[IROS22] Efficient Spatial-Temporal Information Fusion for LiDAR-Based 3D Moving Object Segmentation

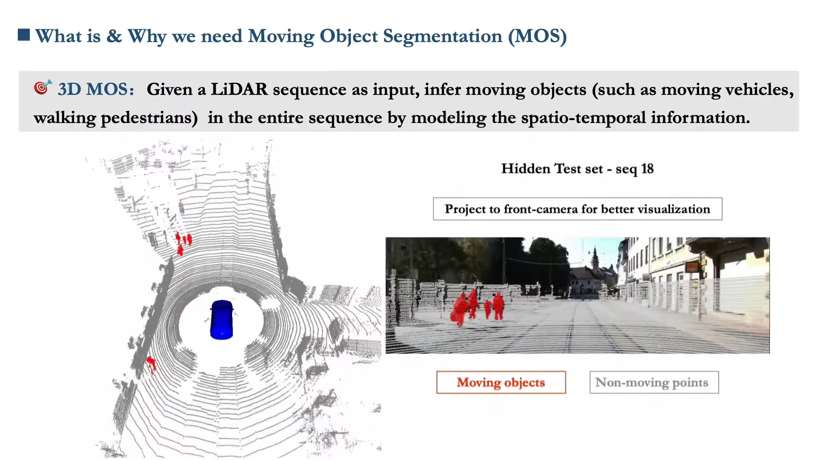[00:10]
Our work focuses on the moving object segmentation in 3D LIDAR sequences in autonomous driving scenarios. Given a LIDAR sequence as input, infer moving objects, such as moving vehicles, walking pedestrians, in the entire sequence.
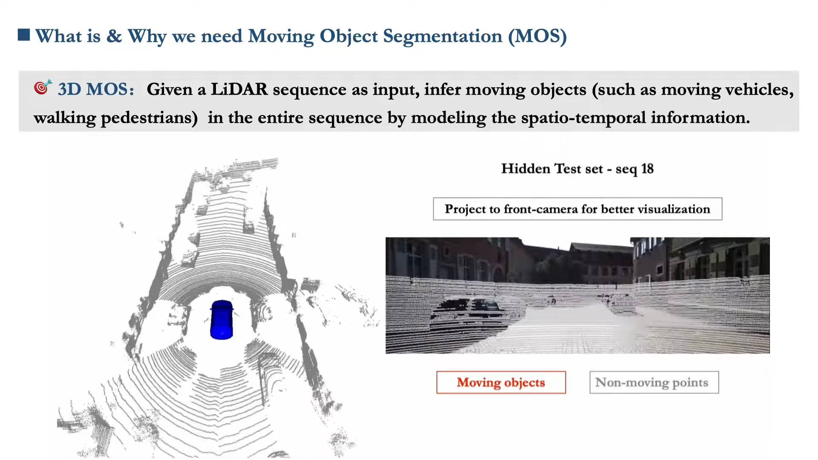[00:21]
The ability to detect and segment moving objects in autonomous driving scenarios is important for subtasks such as static map construction,
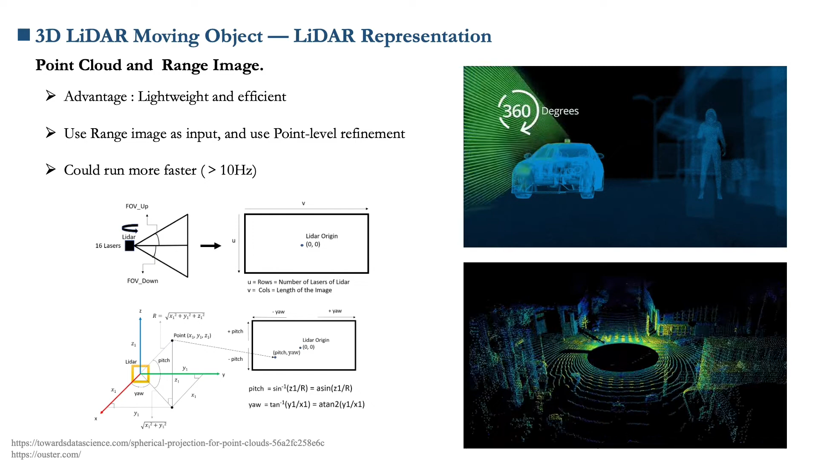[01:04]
which can be obtained directly by some typical LIDARs, or by performing a cylindrical projection on the LIDAR scans.
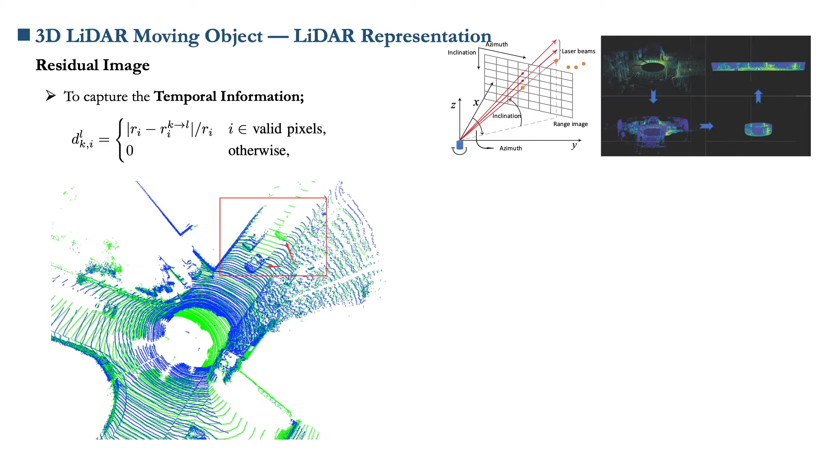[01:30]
and subtract the values of the corresponding pixels to obtain the residual map. In LMNET, the range image and residual image are connected together as multiple channels, and fed into the existing range image segmentation network structure,
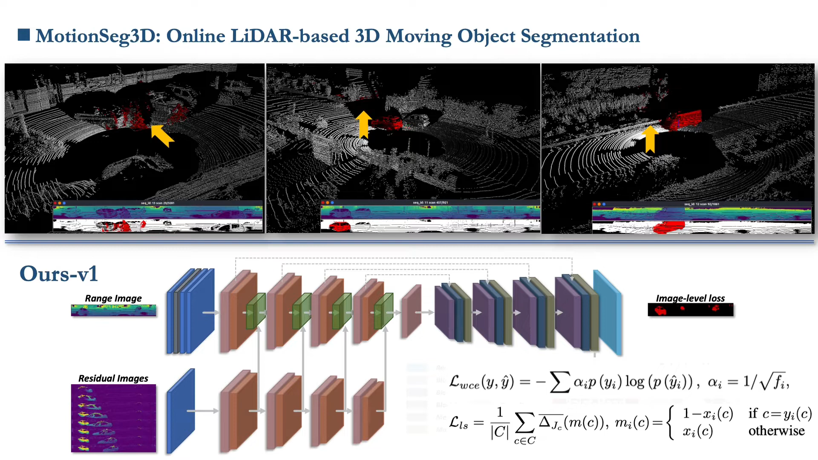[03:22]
But the boundary blurring is unavoidable due to the limited feature maps resolution and the dimensionality reduction. This leads to false positive predictions around object boundaries. To tackle this issue, we propose a course-defined strategy, and use a point head to refine the segmentation results after the image branch. This two-step course-to-find strategy makes supervision more effective and utilizes both pixel-wise and point-wise supervision. To this end, we backproject or re-index the feature maps of the last layer to the original points. Then, we refine point-wise segmentation results by combining this with spatial information performing a lightweight point cloud convolution operation.
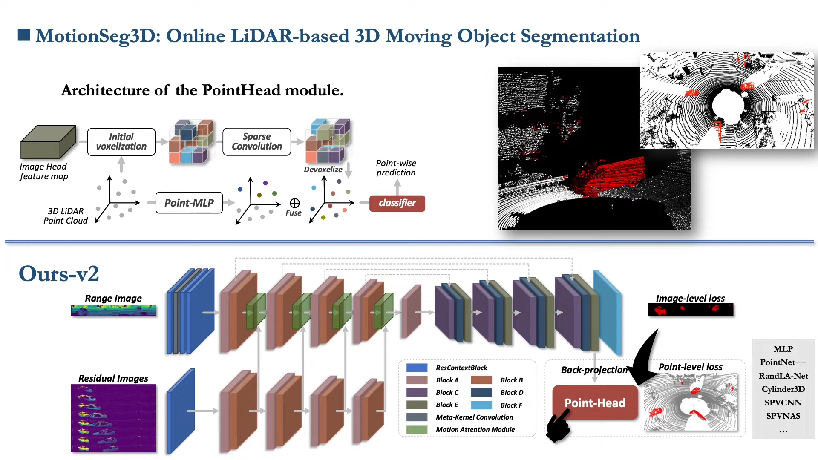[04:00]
Here, to trade off speed and accuracy, we use a sparse convolution structure. It can be seen that we use point-head for the end-to-end optimization, which can better handle the problem of false positive predictions around object boundaries.
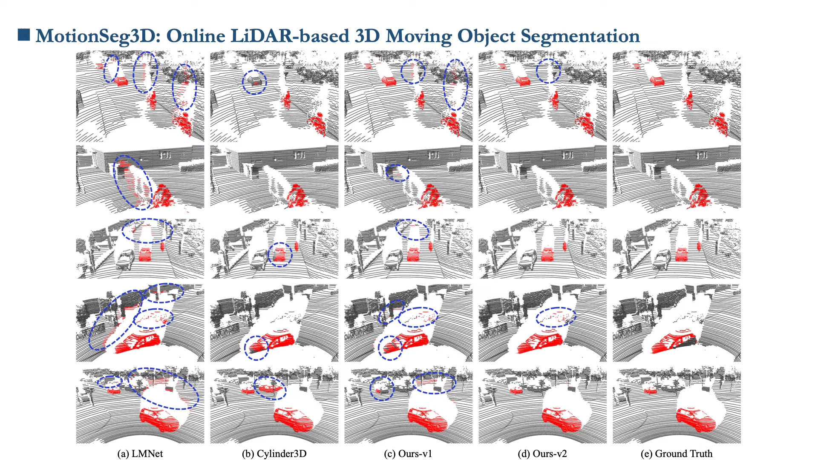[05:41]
while point-cloud-based method Cylinder 3D often misses detecting parts of the moving objects. Our method detects most points belonging to moving objects without bringing artifacts on the object's borders.
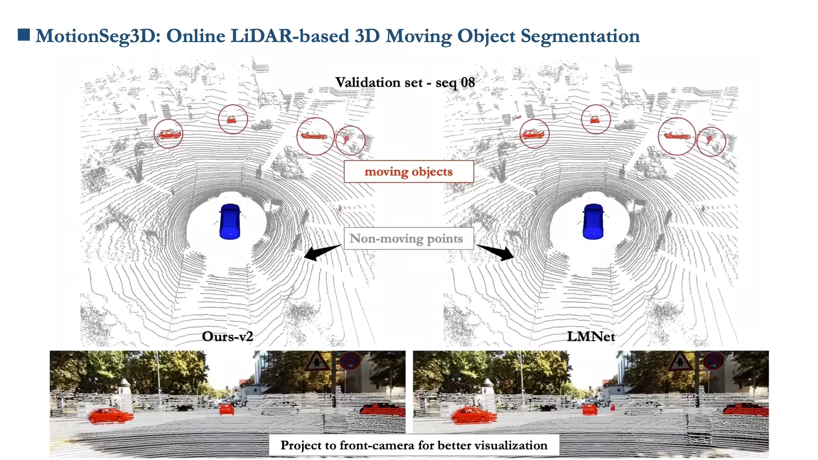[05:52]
Finally, we provide an intuitive video comparison. Red points are moving objects and gray points are static.
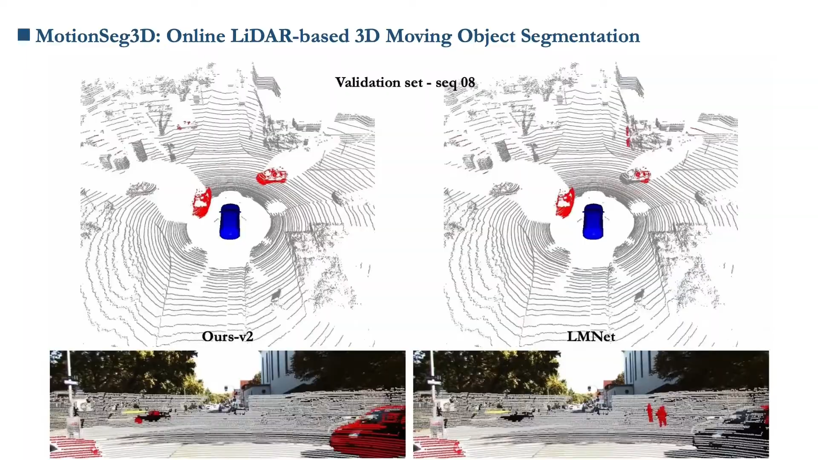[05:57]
For better understanding, we project the point-cloud to the front camera perspective.
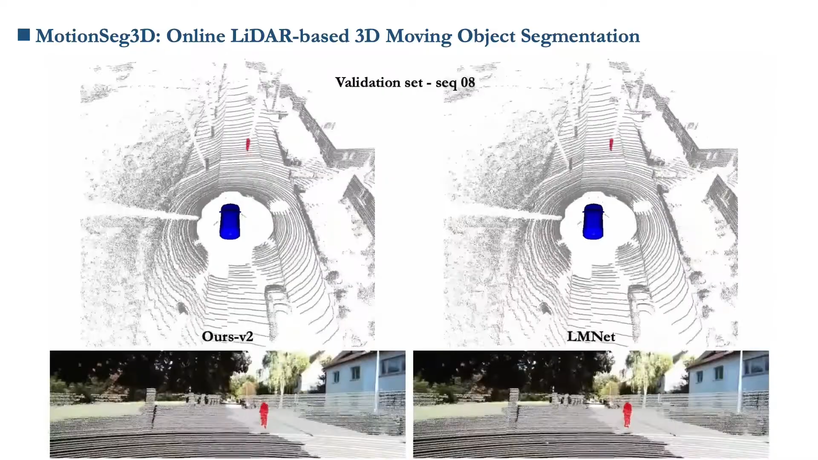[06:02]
As shown, the LMNet on the right is prone to blurred boundaries. Compared with the ground truth, our method will fail in some extremely slow motion. But there are almost no blurred boundaries.
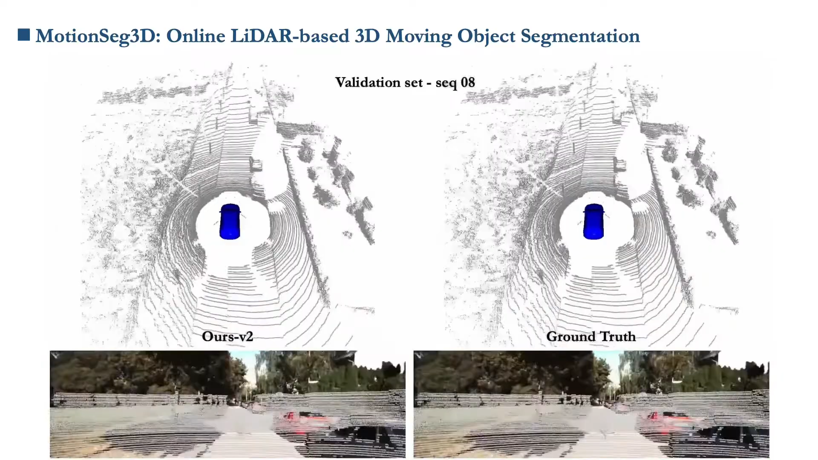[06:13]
On the test set, LMNet still has many blurred boundary around objects with many ALS-positive predictions. In contrast, our method segmented accurately at object boundaries.
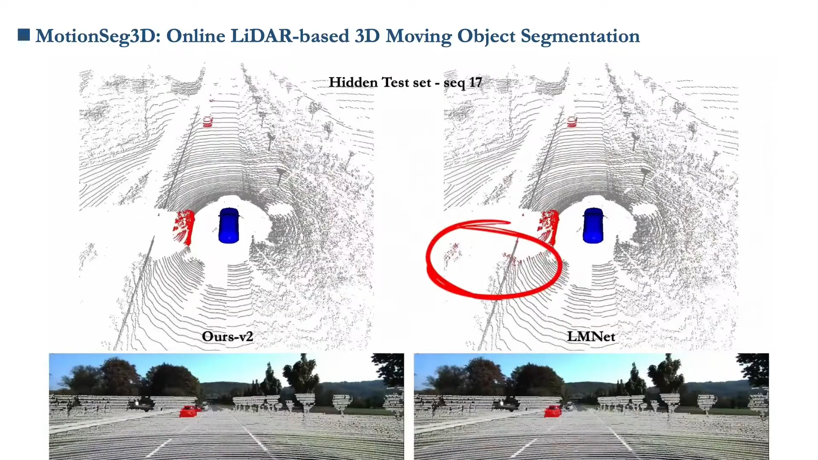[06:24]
Next, is the predictions in the sequence 18.
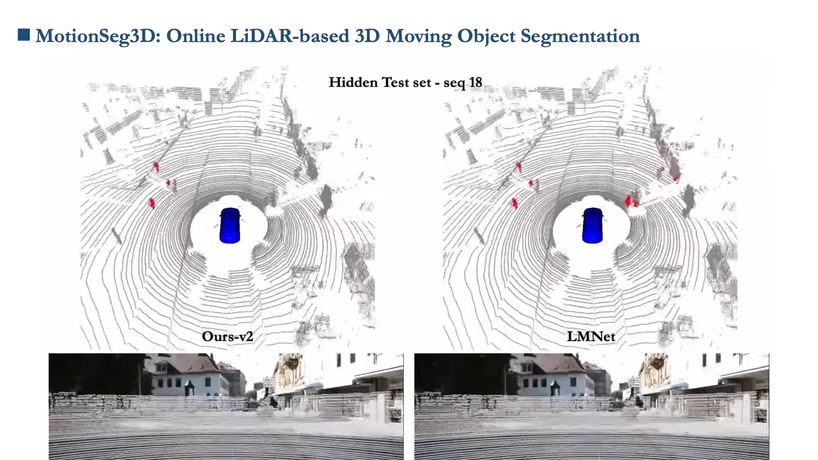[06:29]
LMNet produces a large number of mispredictions and blurred boundaries.
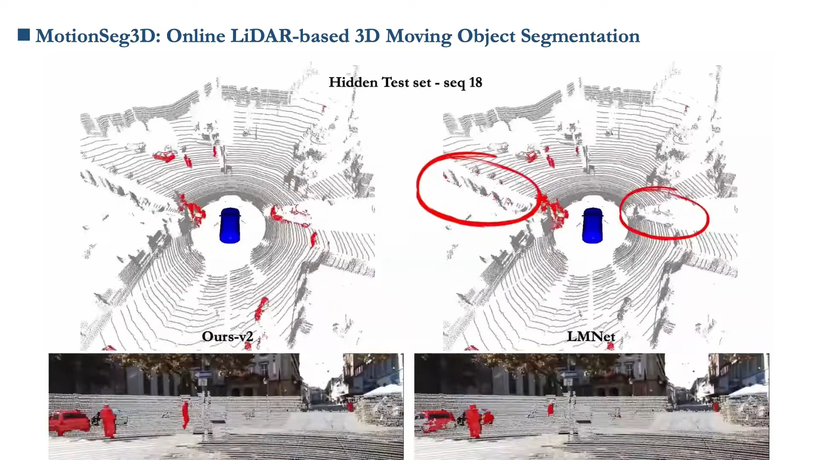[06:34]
Here, most of the cars are parked.
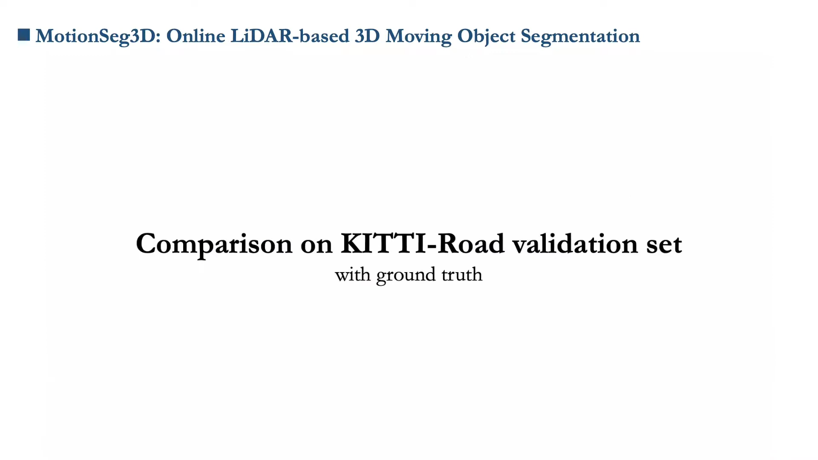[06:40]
Then, we provide some results on the newly annotated Kitty Road dataset.
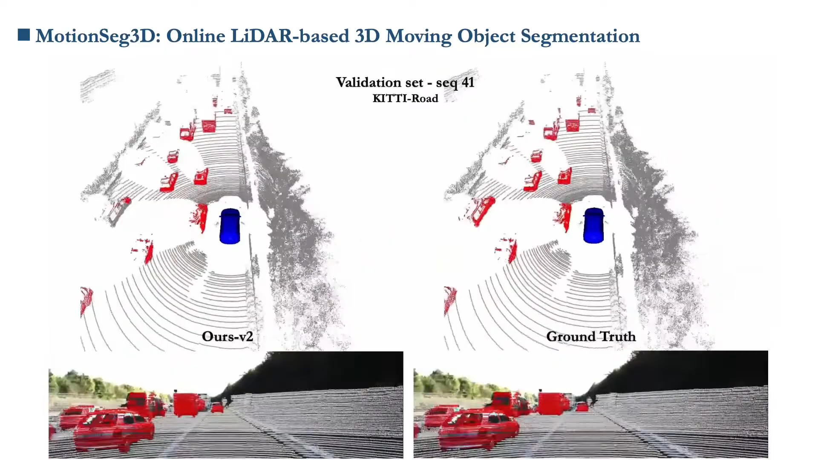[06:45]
Excessive speed and occlusion are still areas for improvement, but the segmentation of most cars is still very accurate.